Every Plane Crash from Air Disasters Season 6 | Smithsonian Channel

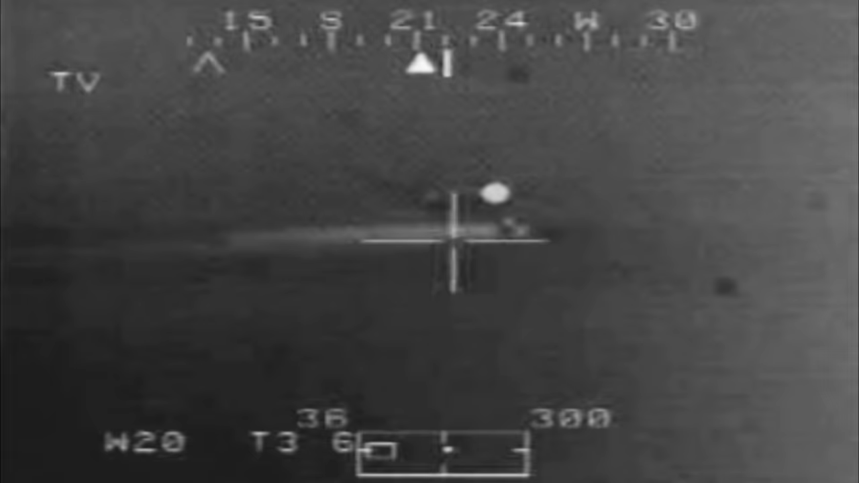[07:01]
This remarkable video was shot with the infrared heat-sensitive camera of a U.S.